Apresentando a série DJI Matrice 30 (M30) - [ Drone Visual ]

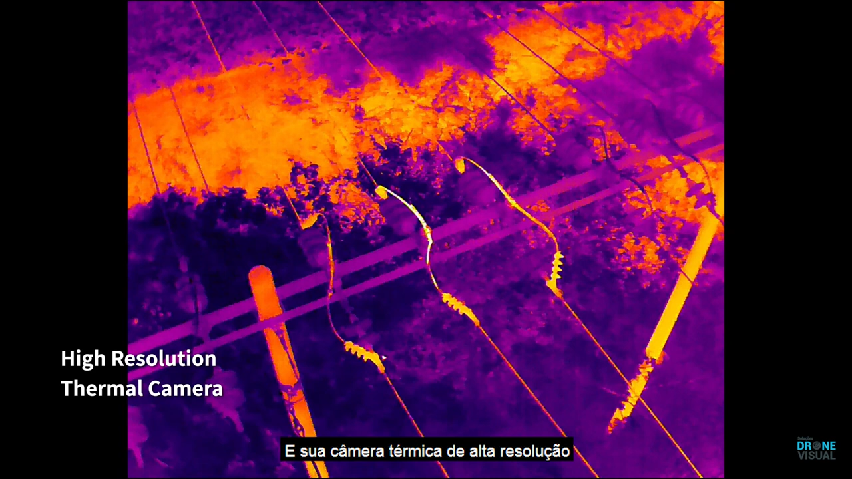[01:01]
high-resolution thermal camera efficiently reveals heat sources when night falls the M30 is ready it's low-light FPV camera sees your
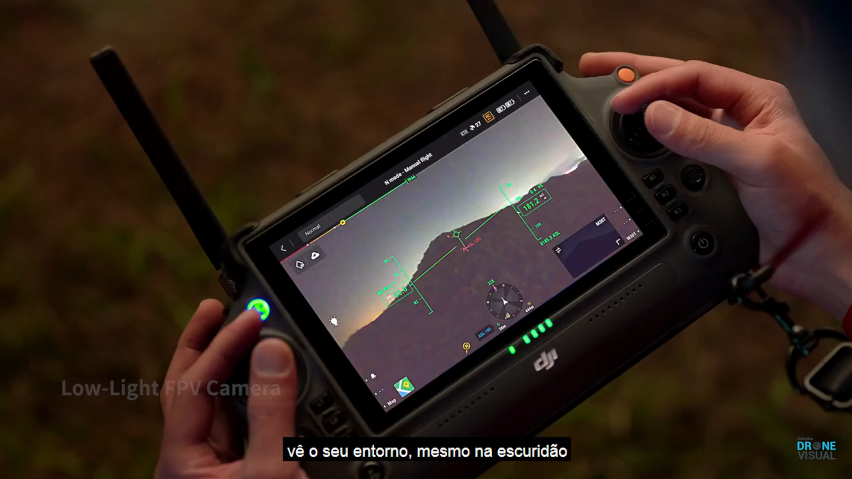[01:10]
surroundings even in darkness so you can work safely
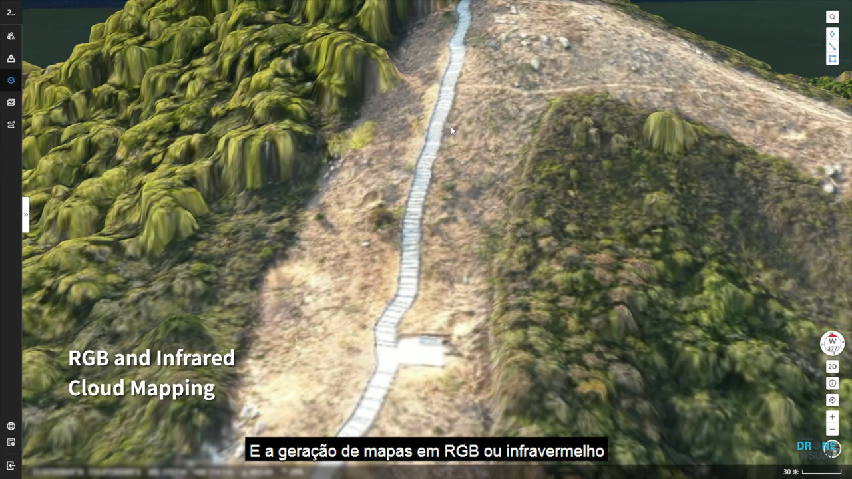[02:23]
or infrared cloud mapping gives you high-resolution orthomosaics so